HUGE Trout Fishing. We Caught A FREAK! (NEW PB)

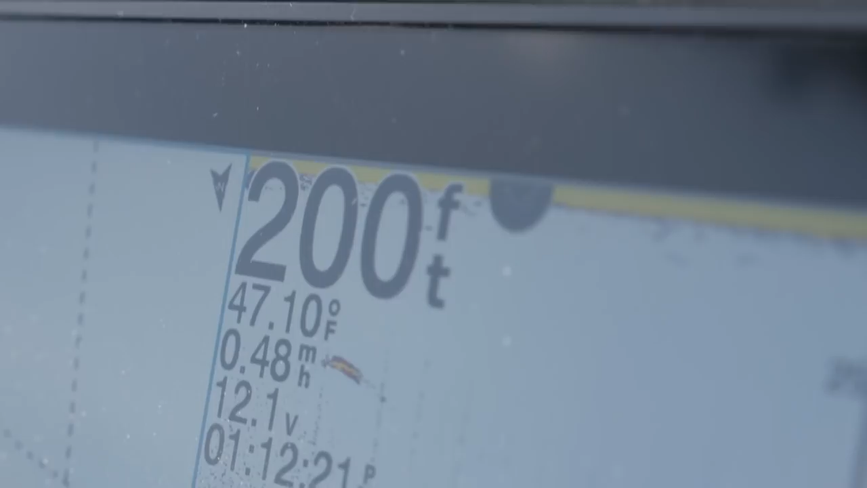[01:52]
On screen: depth 200 ft, water 47.10°F
You know, it tells us there are an adult fish, which is a trophy class. Sweet. All right, addicts, let's go get some.
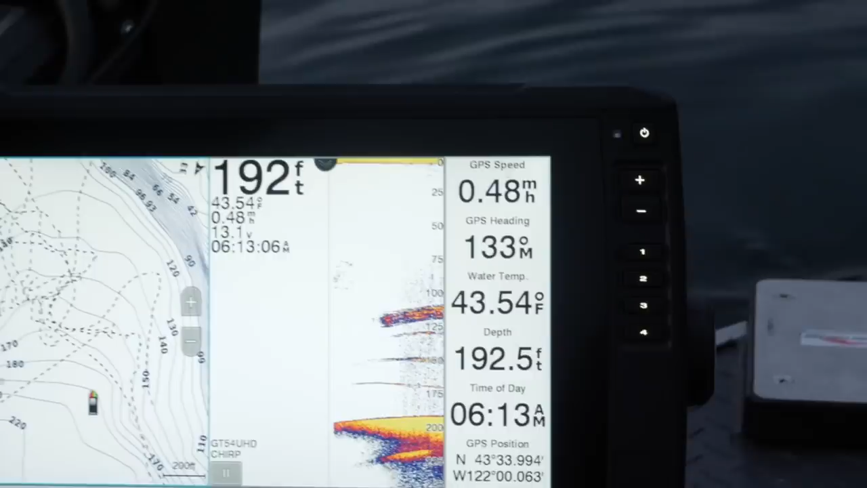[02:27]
On screen: water 43.54°F, speed 0.48 mph
So give me 127, and then I want you to jig it down to 150. You have three fish stacked up underneath this ball.
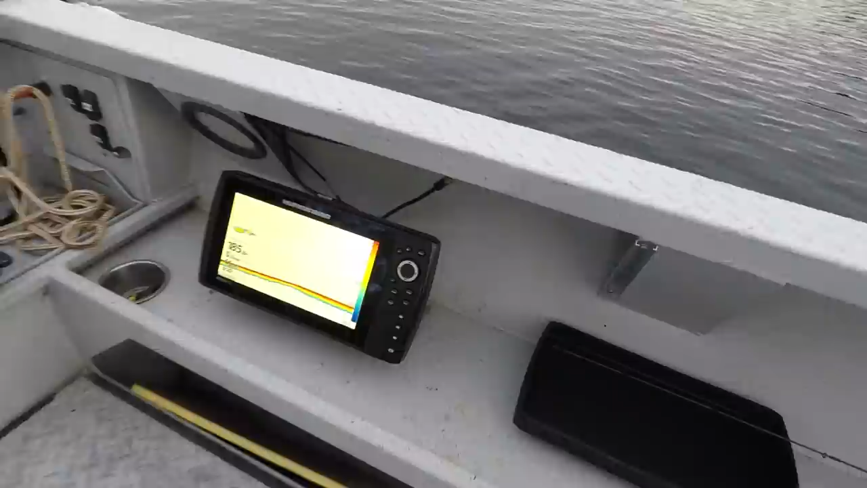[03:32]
Yeah, this is what we're looking for, everybody. See those marks on the screen? All those big, long marks there.
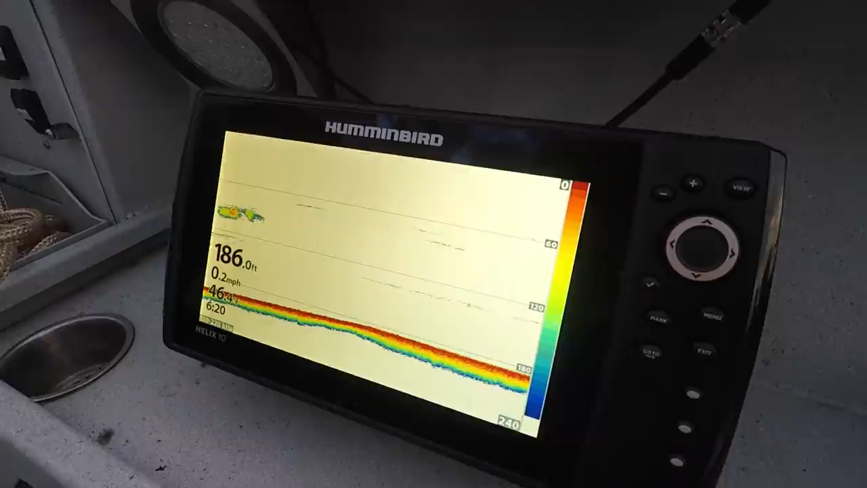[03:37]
On screen: depth 186.0 ft, speed 0.2 mph
Those are all big lake trout feeding on those kokanee balls.
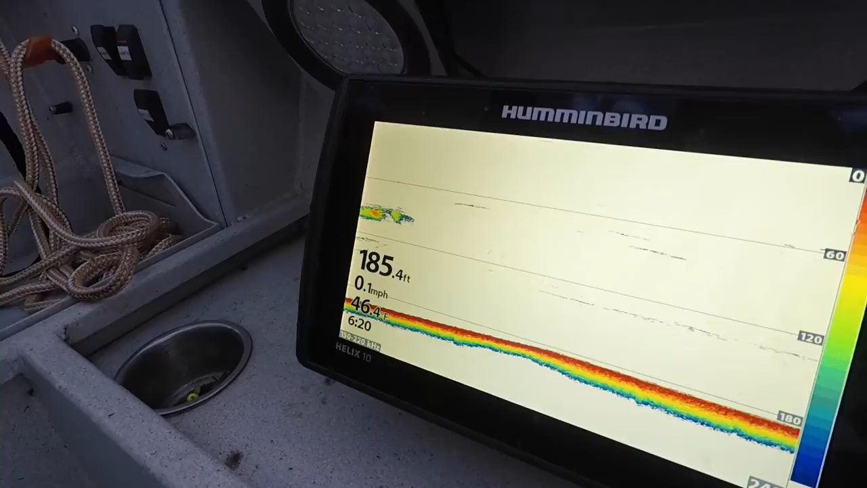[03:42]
On screen: depth 185.4 ft, speed 0.1 mph
It's pretty cool what this hummingbird picks up. So I dropped her down to 60 feet.
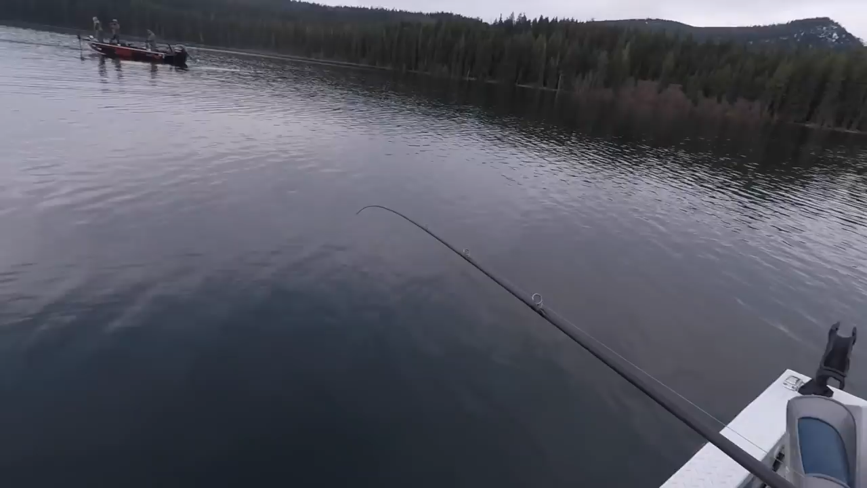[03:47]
62. What did you say? There might be at 70.
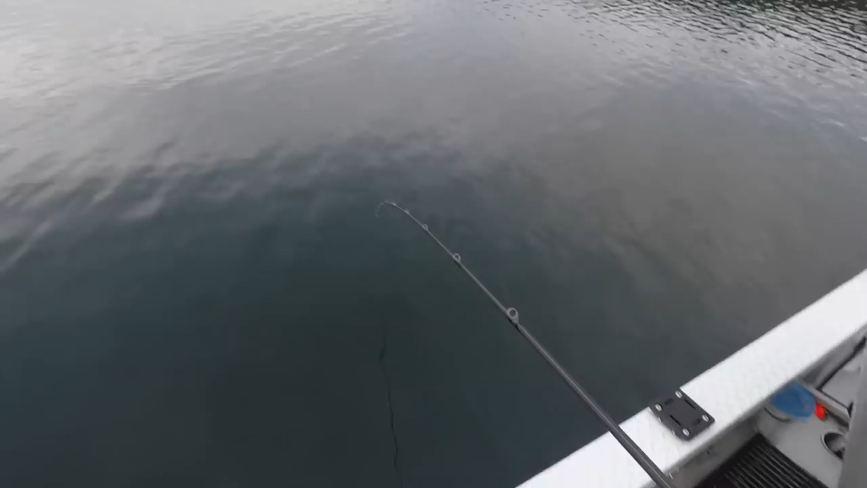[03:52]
Yeah, between like 65 to 70. Pretty much how we target these trophy fish is what we do is we hunt around with the trolling motor until we see a fish. And right here's a good mark.
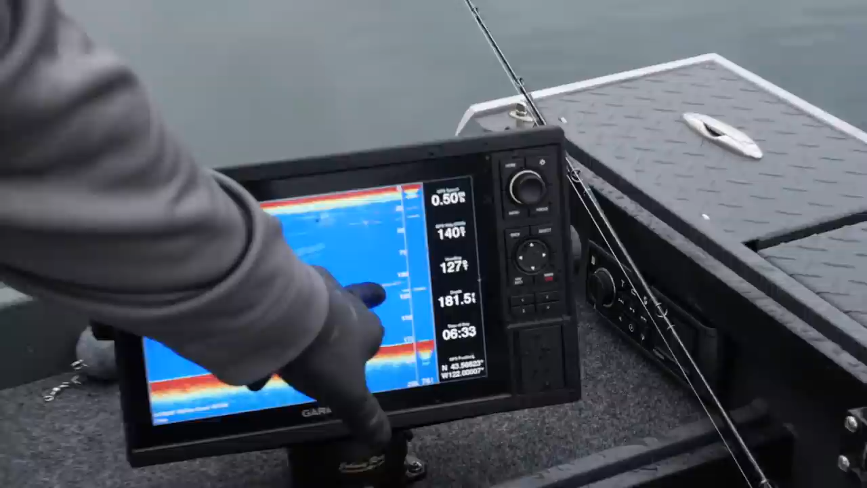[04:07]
And so, you know, it tells us he's probably about 107. Drop it down a little bit and see if he, oh yeah,
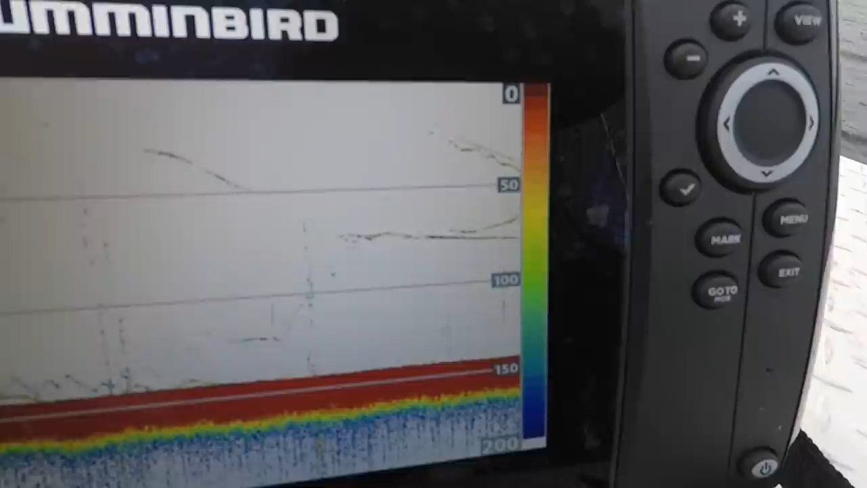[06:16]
Here we got one at 75, one at about 65 coming up for my bait right now.
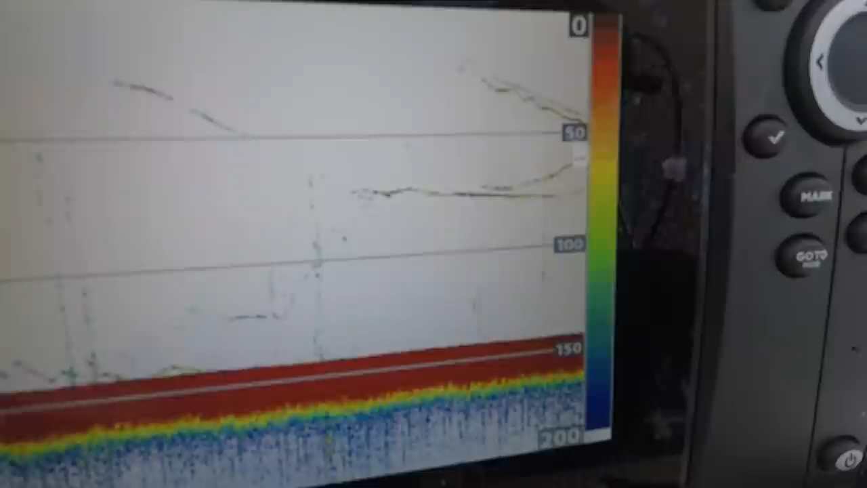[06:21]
Oh my god. He's following my bait up, dude. Look at that. Look at that, everybody.
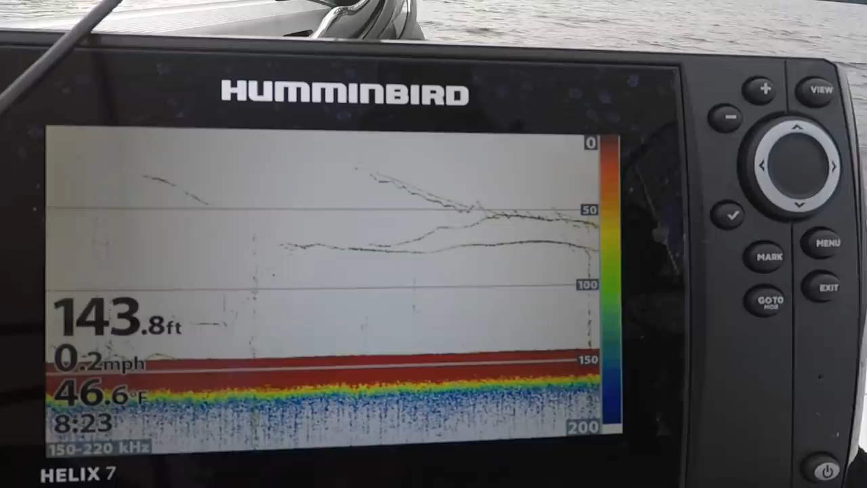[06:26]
On screen: depth 143.8 ft, water 46.6°F, speed 0.2 mph
Just drop down below him. Let's see if he follows it. Got him. Oh my god, he let it go.
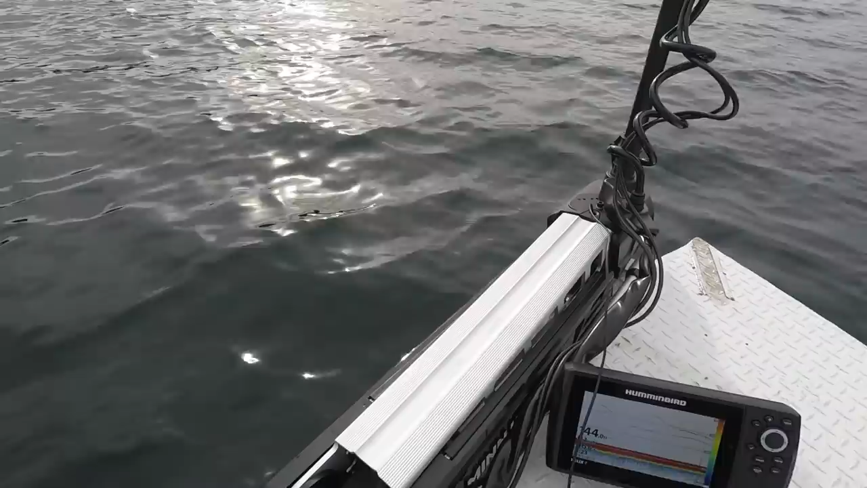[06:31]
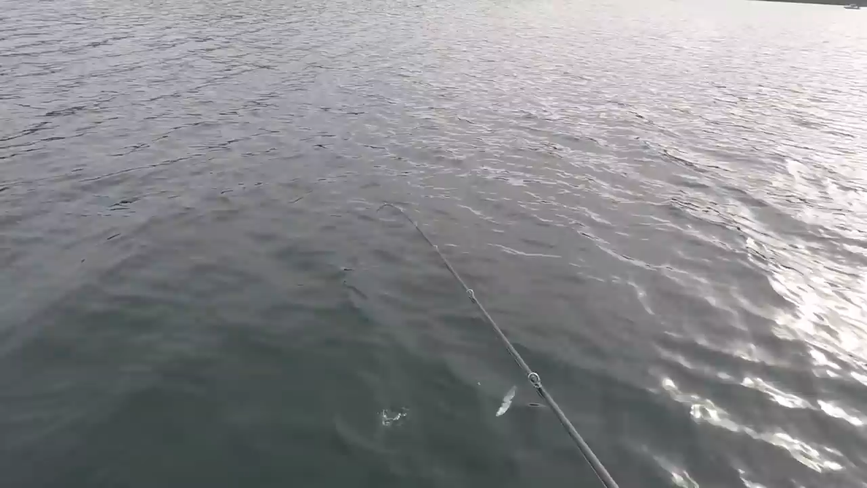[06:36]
He let it go. Oh my god. Oh my god, so you can see how all this went down.
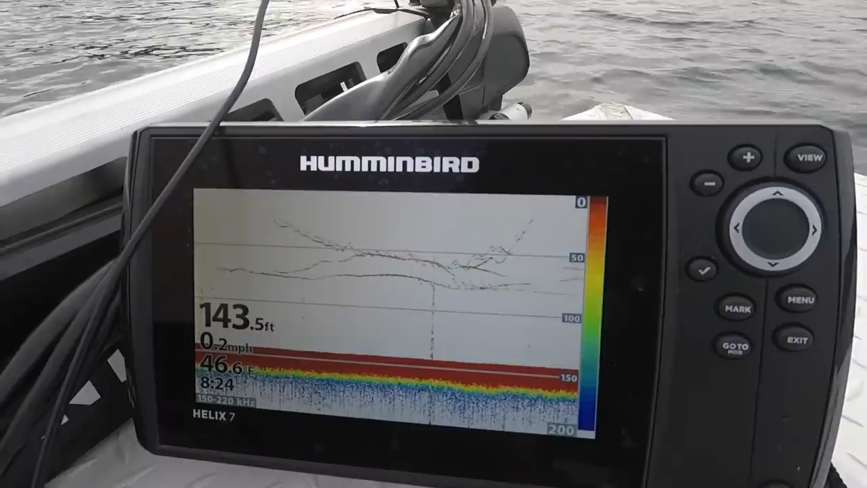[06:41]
On screen: depth 143.5 ft, water 46.6°F, speed 0.2 mph
I set you guys down and he followed it all the way to the boat. Grabbed it. I watched him swim up to the boat and grab it. Oh my god, this is freaking insane, you guys.